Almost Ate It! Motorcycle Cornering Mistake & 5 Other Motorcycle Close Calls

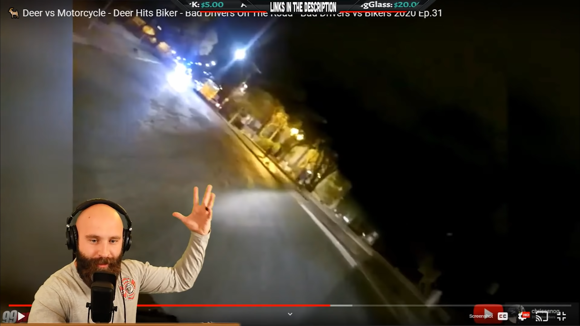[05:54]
It's hard to see, but it looks like the road is pretty damaged, pretty gross, a lot of gravel possibly. And there could have been ice. Exactly, Vasu. There could have been a lot of ice. So in the middle of a turn like that, don't accelerate right at the apex. Okay. Right when you're in the sharpest point of the turn. Okay. You only accelerate when your nose is pointed where you want it to go. Okay. His nose is pointed. You can see where his nose is pointed, right here. Okay, you want your nose pointed towards the exit. You need to slow down before the turn. You need to look where you're going.
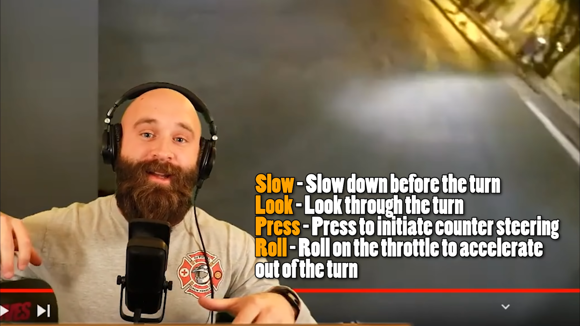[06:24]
You need to press to initiate counter steering. And then when your nose is pointed where you need it to go, then you roll on the throttle. But you can hear it. He accelerates through the turn.
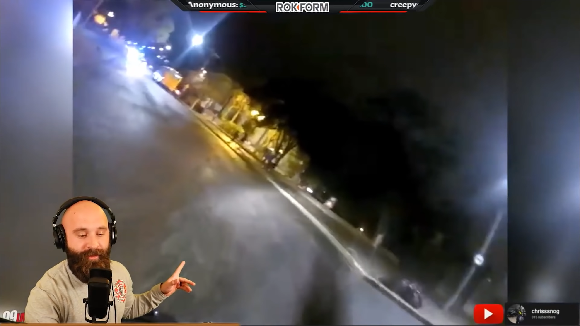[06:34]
He accelerated through the turn. Look at the road. It's terrible. Don't accelerate through the turn, especially from a stop.